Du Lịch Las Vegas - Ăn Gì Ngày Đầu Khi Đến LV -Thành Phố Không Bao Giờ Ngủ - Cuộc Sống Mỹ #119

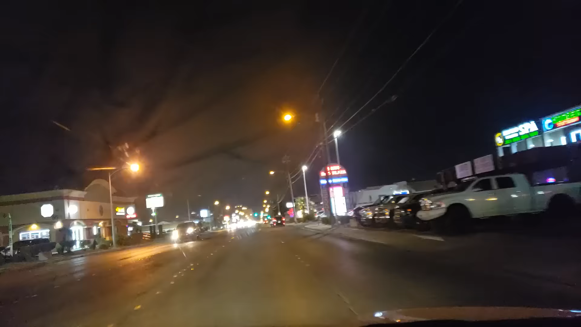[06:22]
Con đường này là gọi là Spring Mountain nè các bạn. Tụi mình đang trên đường tới nhà hàng mà mình muốn đưa các bạn đi ăn cái nhà hàng này. Nhìn nó như thế nào và rất là nổi tiếng. Hello, xin chào các bạn.